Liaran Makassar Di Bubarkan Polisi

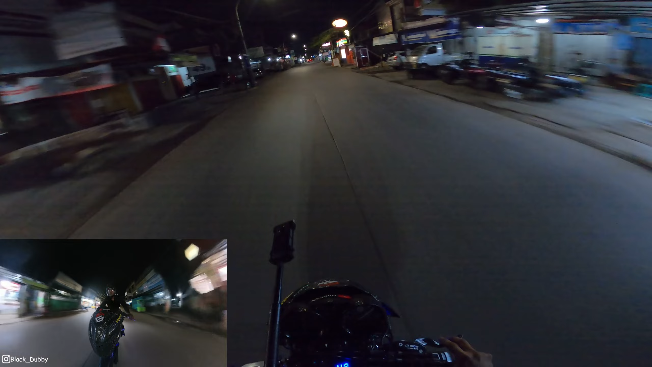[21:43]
Ada polisi guys. Oke, kita tutup video sampai di sini. Peace out.